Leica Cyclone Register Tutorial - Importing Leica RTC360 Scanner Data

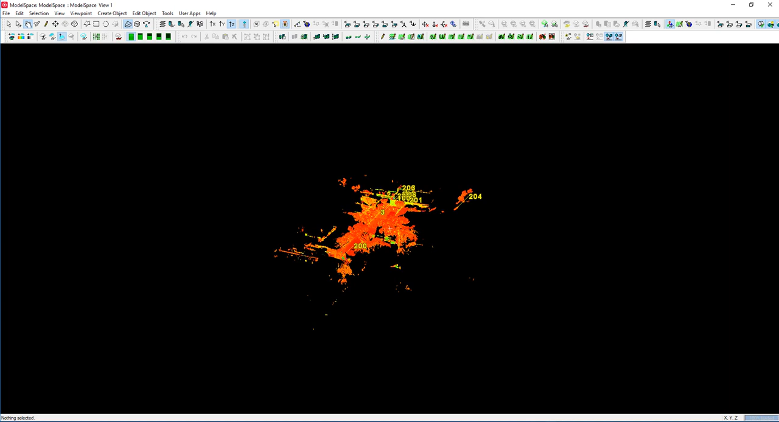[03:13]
And you will now see that we have our information,
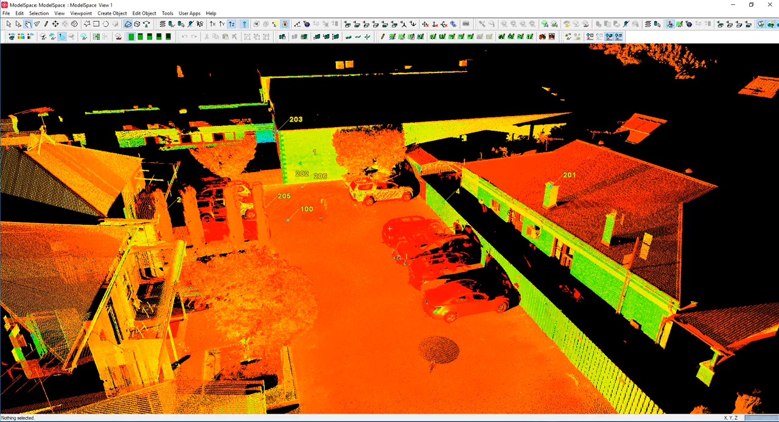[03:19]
plus our control, plus our detail
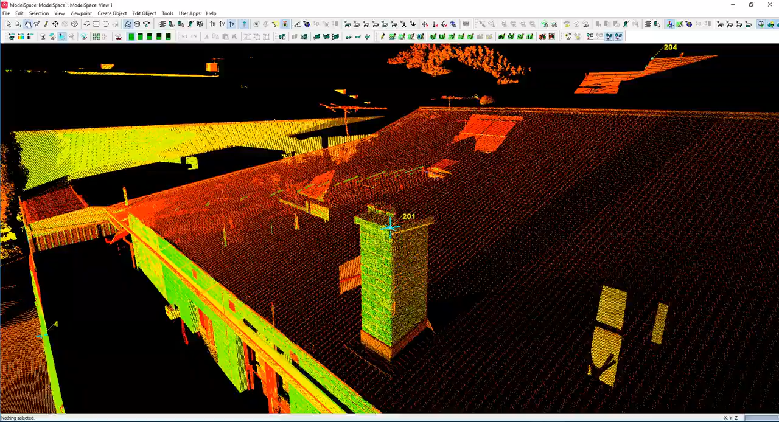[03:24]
points that we picked up to do some QA checks. You can see that they match
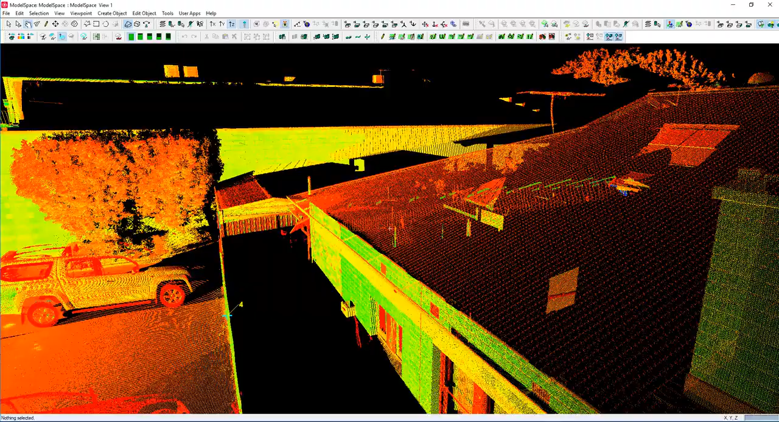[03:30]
where we're looking for of the information that we picked up.
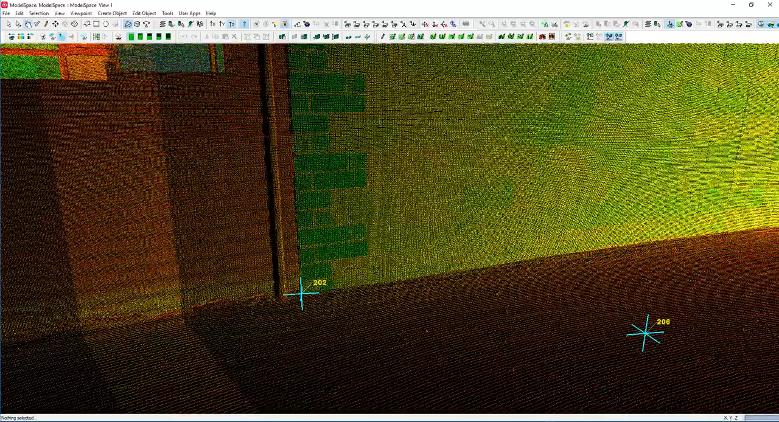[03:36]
And you can see that that all aligns correctly.
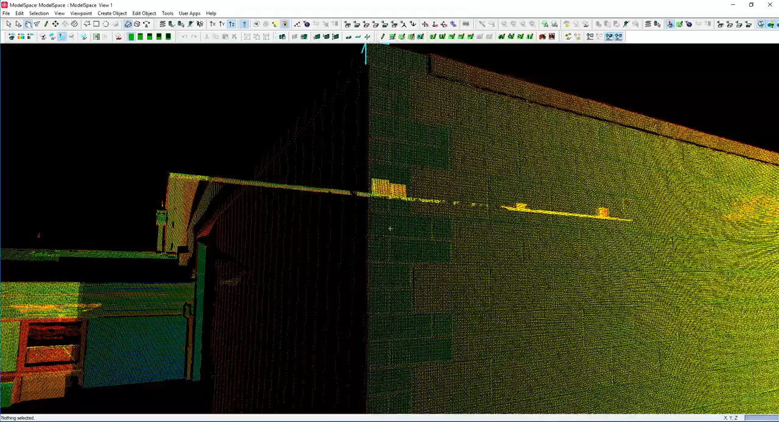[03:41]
Which then we are now ready to work with the
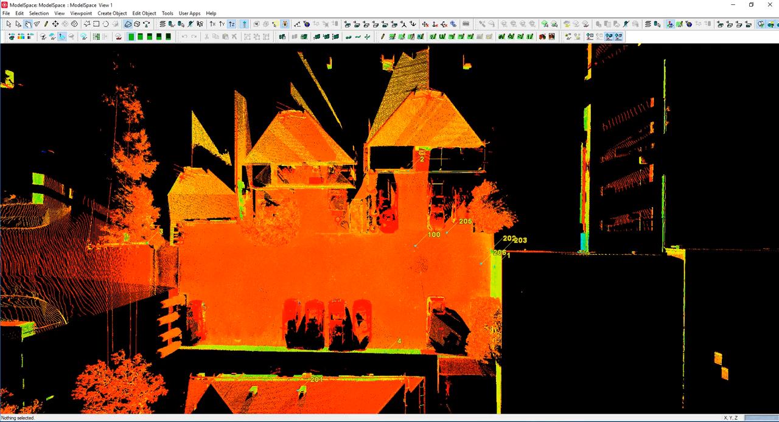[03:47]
actual database and clean it up and prepare it for either exporting to another package.
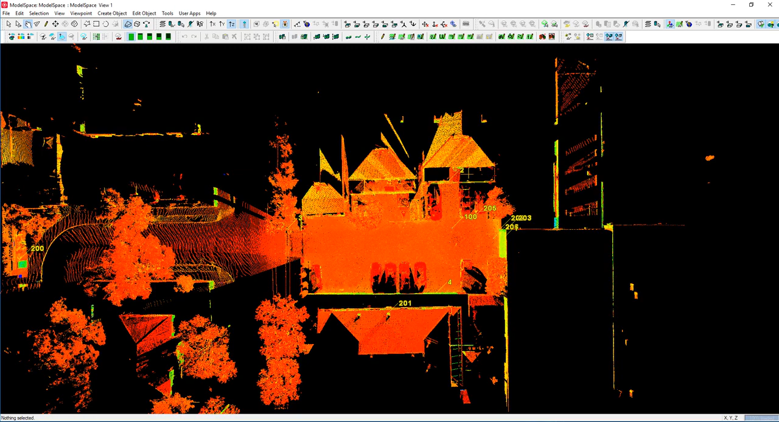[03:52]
The procedure we would follow now is to close that down. And that will go up here and we say, make a copy of that.
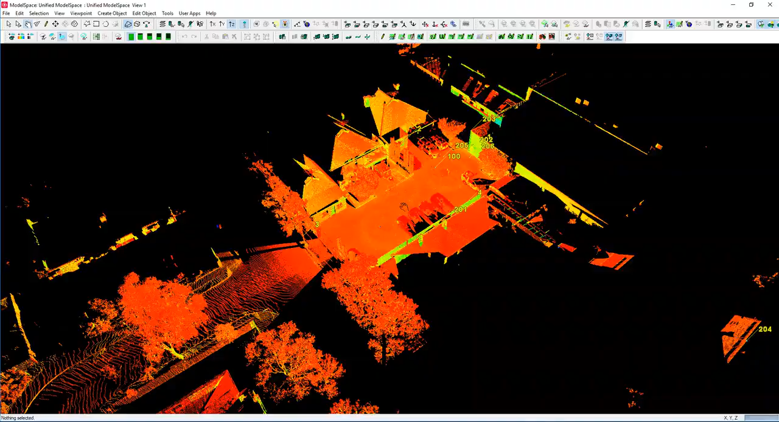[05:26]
Now that that's done, we can open up the Unified model space and if I zoom in here now, we can see I have some objects that I want to remove.
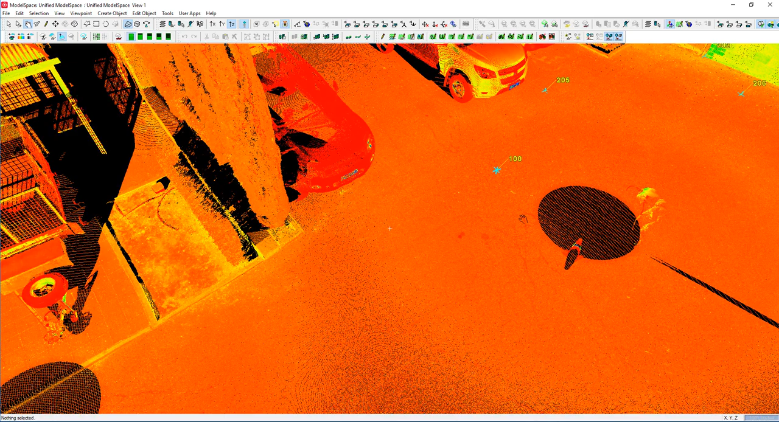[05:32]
So if I then identify by picking on the point cloud, it highlights the whole point cloud, which means that it's now a single point cloud.
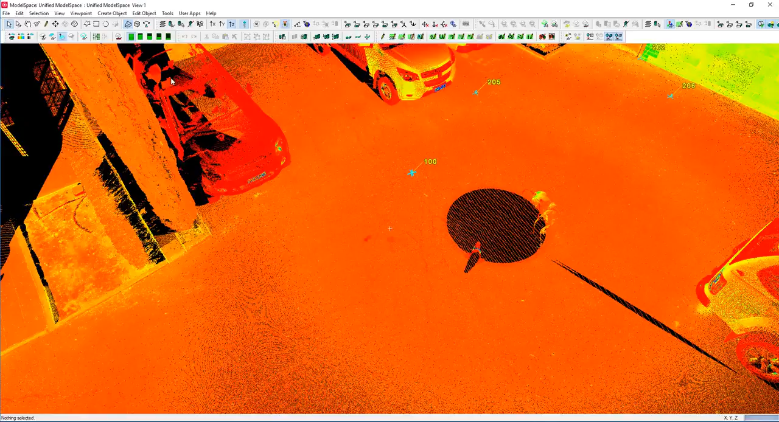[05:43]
In this situation, I want to take this and remove
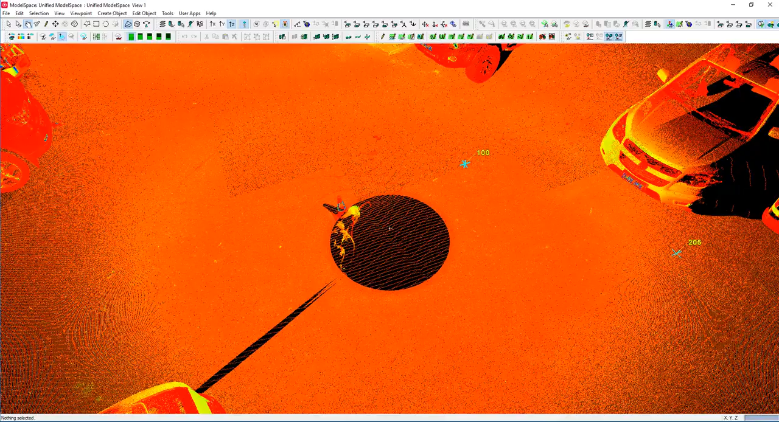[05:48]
the entities there.
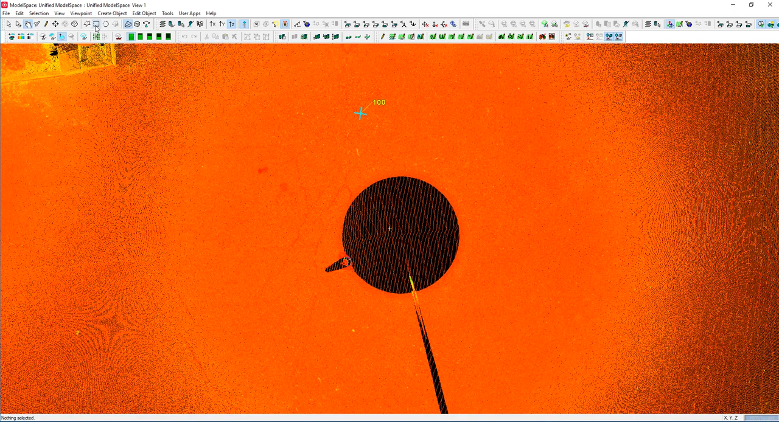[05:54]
There's various ways of doing this, but if we just take a box quickly and drag that around and we tell it to add inside the fence.
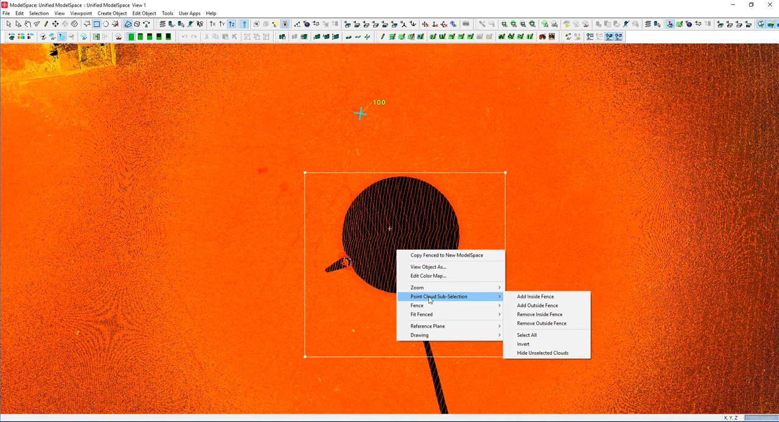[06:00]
We can then turn around and say, point cloud sub-selection, hide unselected.
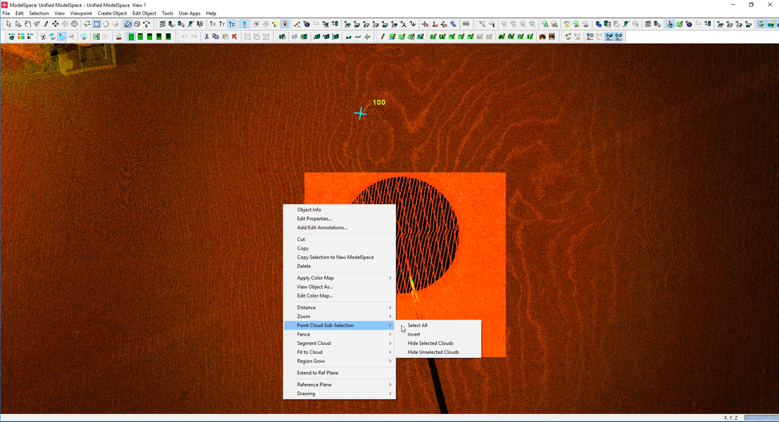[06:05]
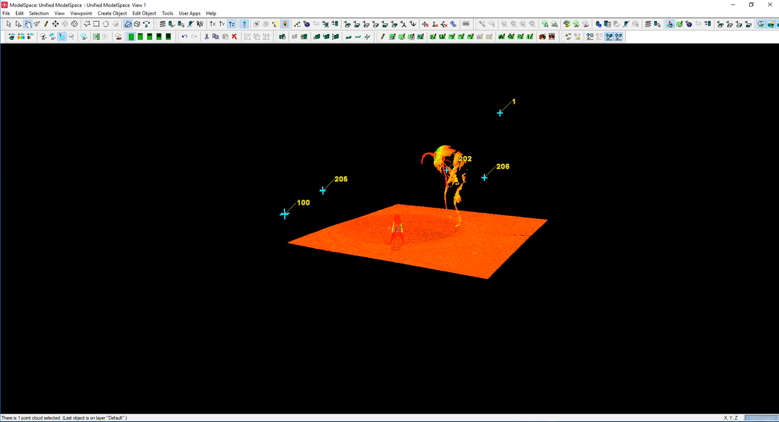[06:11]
And then we have the ability to either look at it in orthogonal mode.
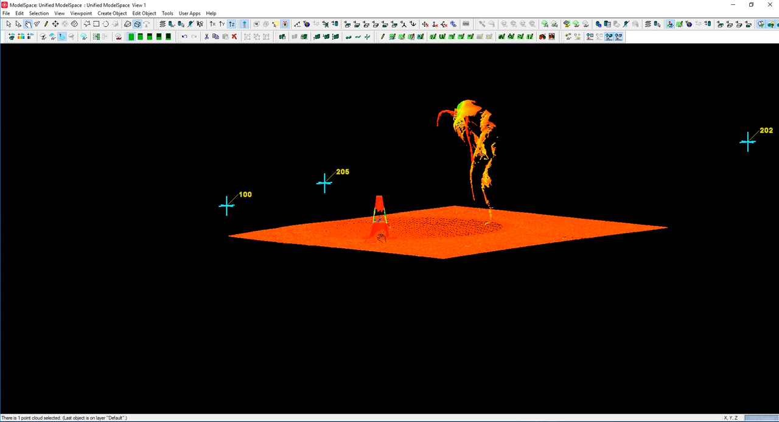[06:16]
Using the Alt button, we can slow it down. Here it's very easy.
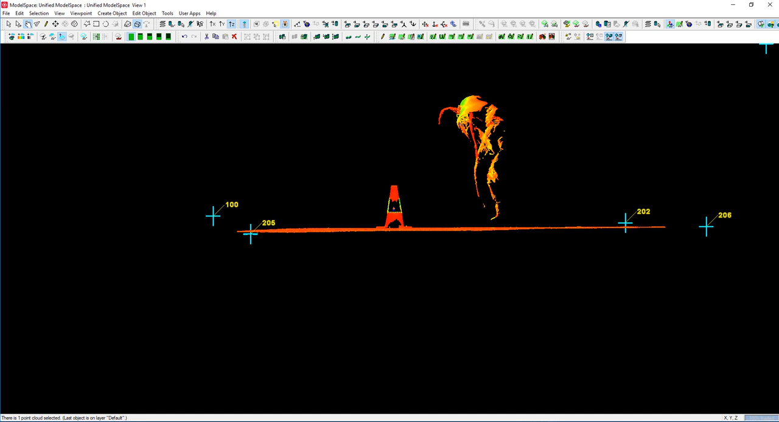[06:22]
We can see this individual that we want to get rid of. Put a box around it, use the Shift-I for inside. We can then go back and look at this one in more detail.
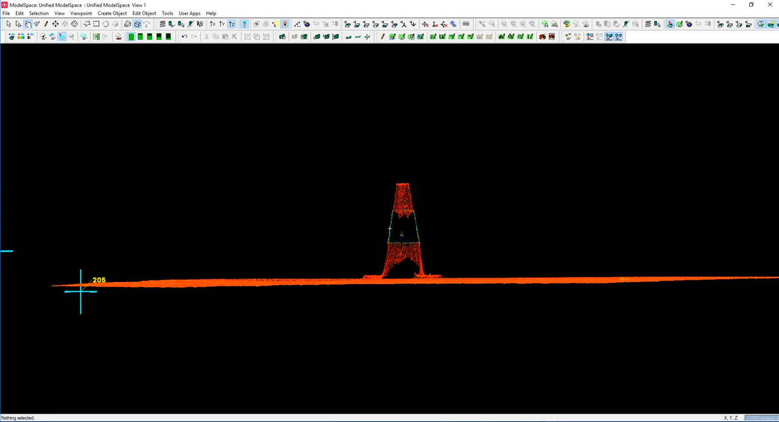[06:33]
And we can remove it that way.
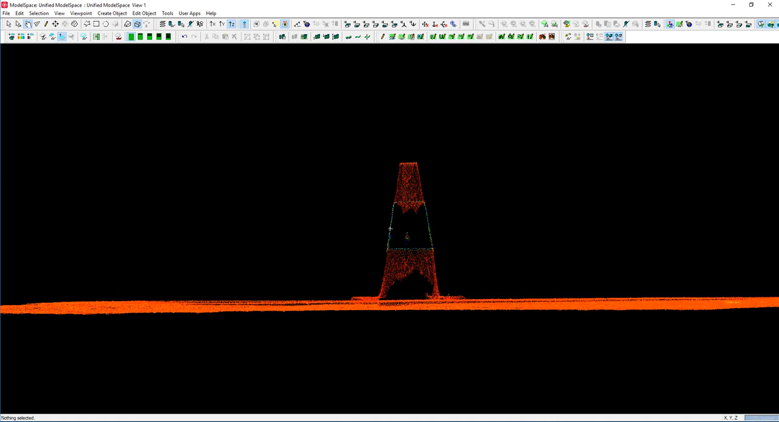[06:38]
The other option is if there was traffic around or anything like that, I'll show you another tip that we would use.
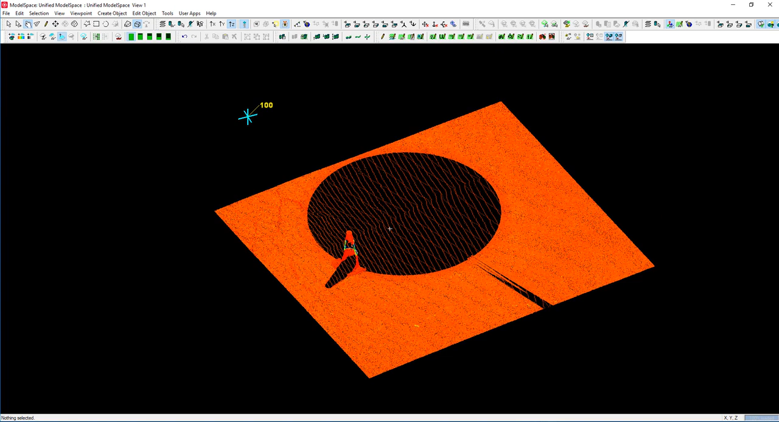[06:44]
We can then pick the point cloud. We can then turn around and right-click and say, region, grow a smooth surface.
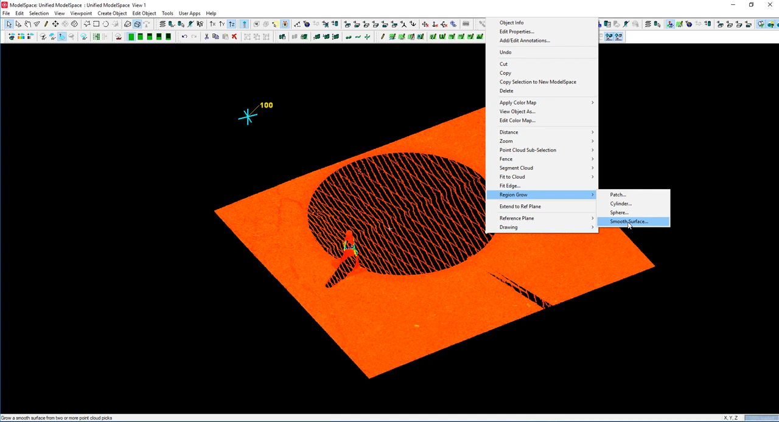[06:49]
We can make this much finer. Let's say 5mm and say start.
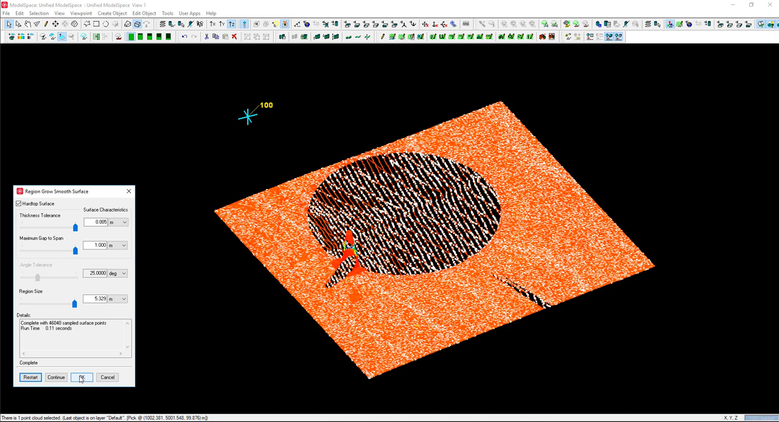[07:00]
And what it'll do is if I hit the OK button here, what it does is it identifies objects that are outside that range.
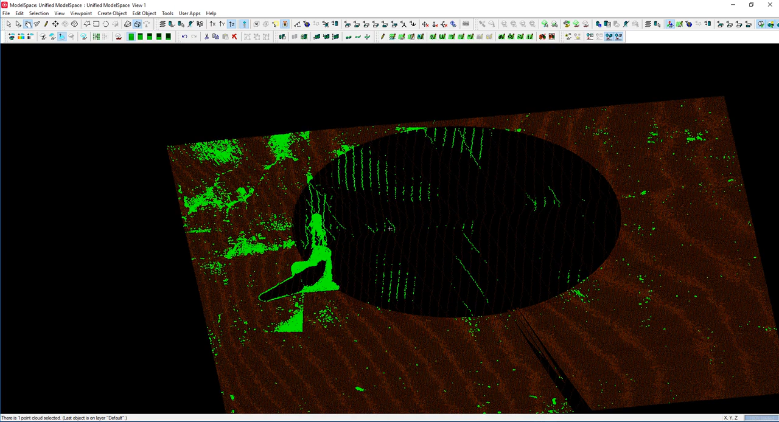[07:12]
In this case, I might have been too aggressive in removing that. But for the example, I'm just going to say OK to that.
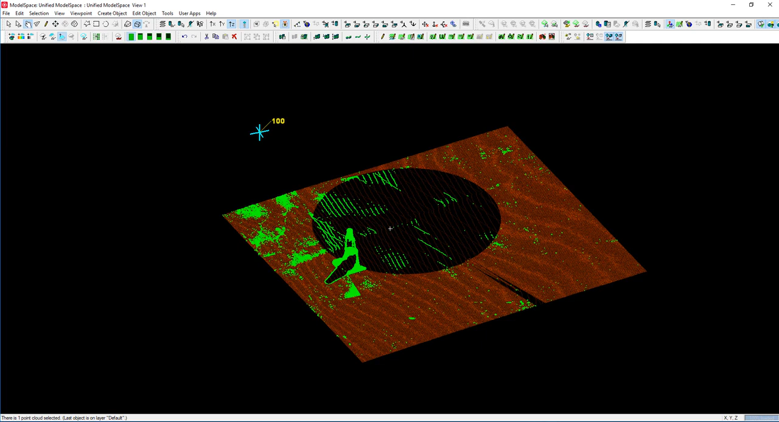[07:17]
And I can say delete. And now it's deleted and it's removed that object.
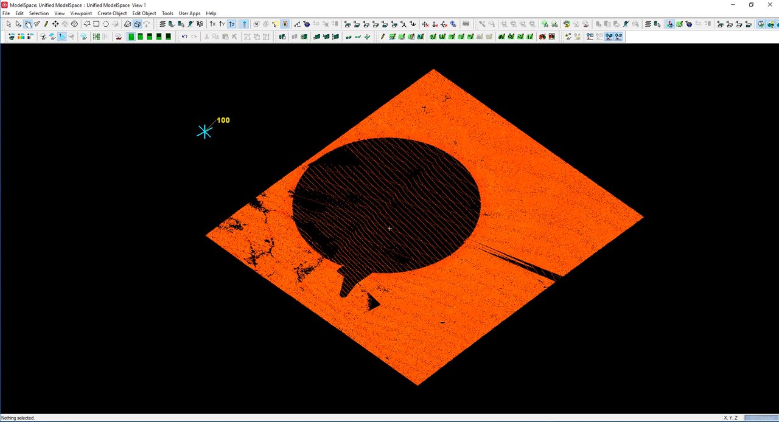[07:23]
What I need to do now to see the rest of the cloud is right-click and say, show hidden clouds.
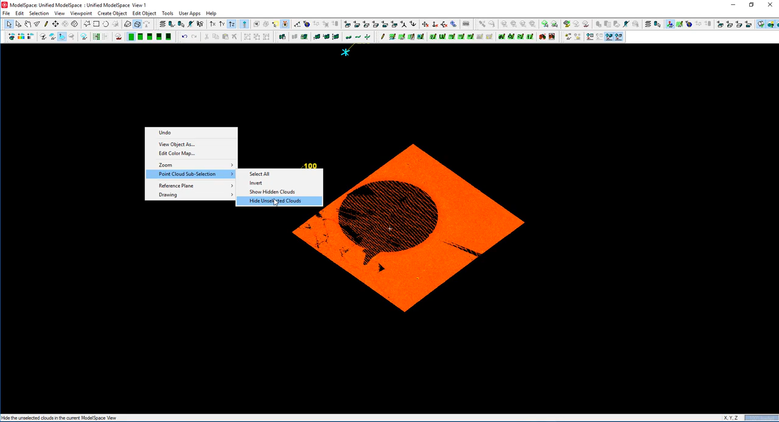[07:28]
And by selecting these, you see the individual entities.
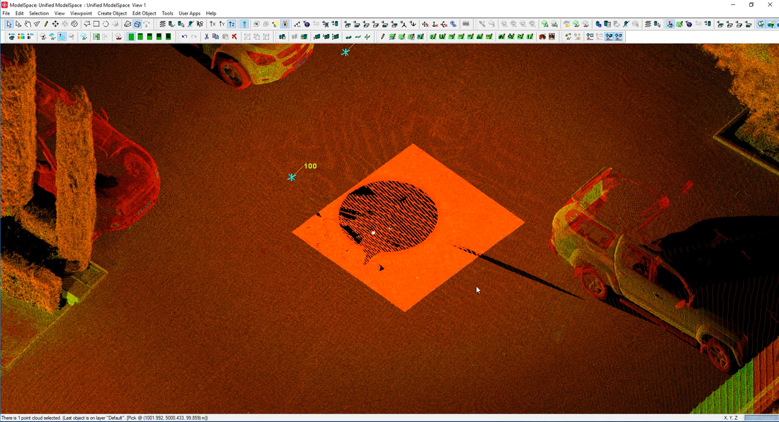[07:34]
I'll shift and click on the second point to combine it, create object and merge.
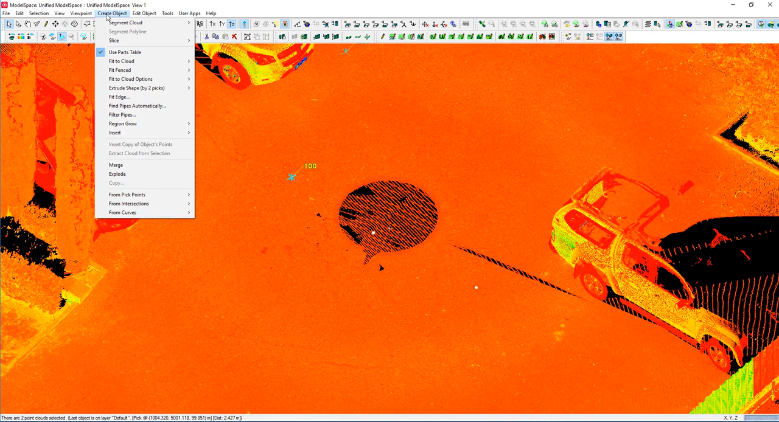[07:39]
Now I have a single point cloud again.
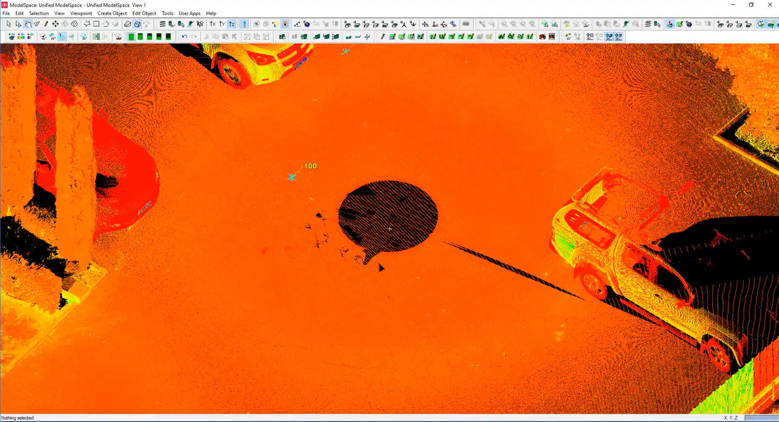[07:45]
And we can continue working and cleaning up from there.